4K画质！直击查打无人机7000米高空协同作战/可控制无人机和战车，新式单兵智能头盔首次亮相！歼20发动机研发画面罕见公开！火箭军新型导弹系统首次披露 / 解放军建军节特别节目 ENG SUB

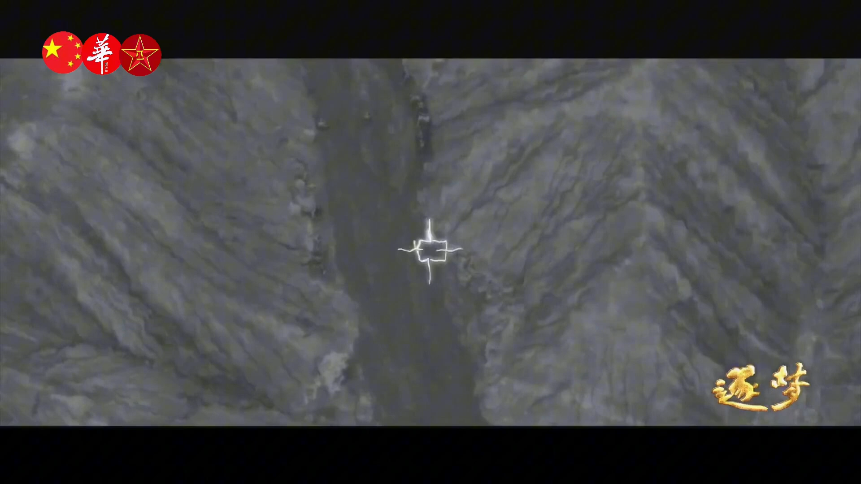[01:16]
飞龙一号受到干扰 请求支援飞龙一号受到干扰 请求支援
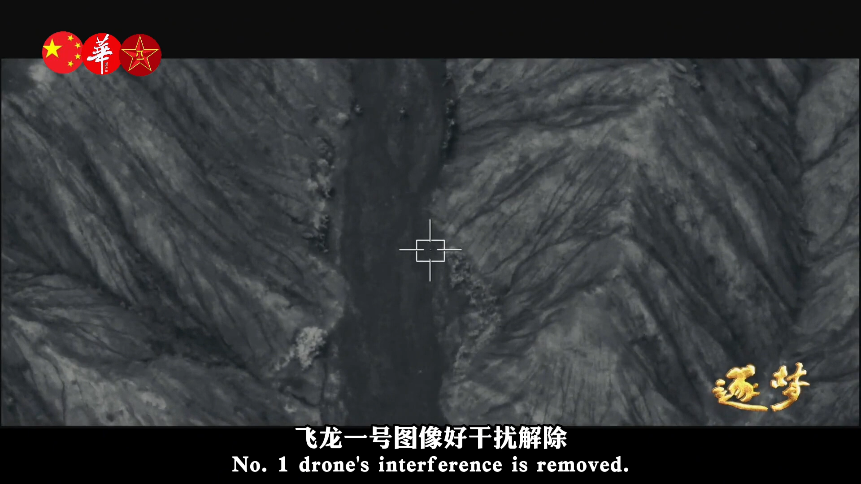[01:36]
飞龙二号 协助立任勘察周围情况
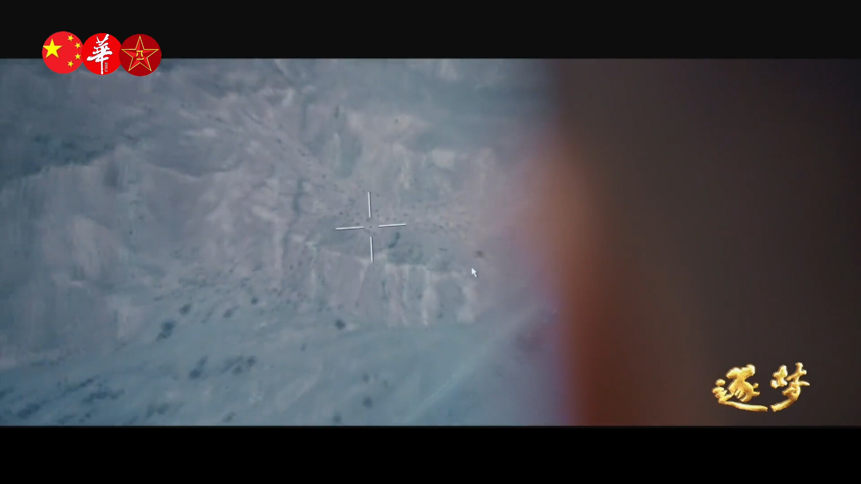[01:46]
飞龙二号立任 未发现敌火力点可以翻阅收到
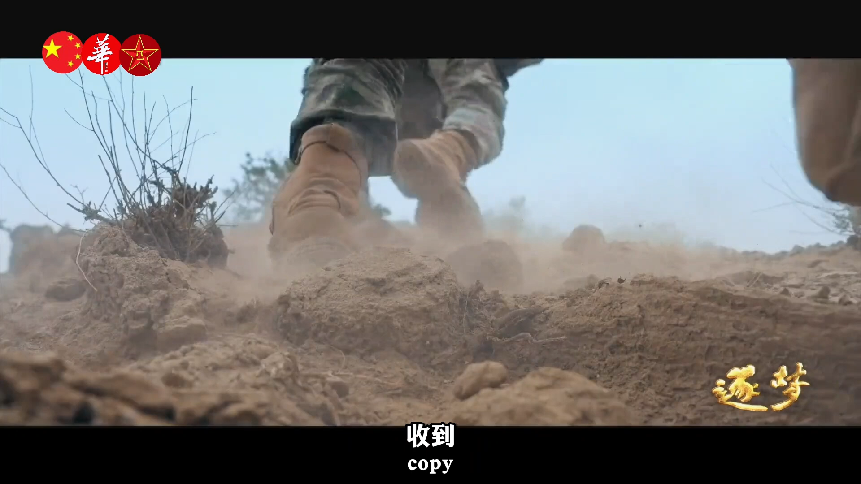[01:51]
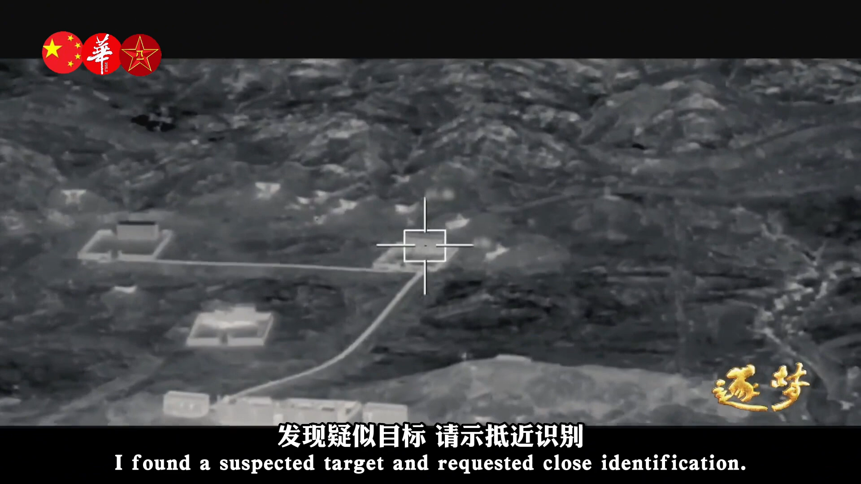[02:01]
发现敌视目标 显示底地识别出动一号 持续监视立任 明白 请报通知立任 前处查证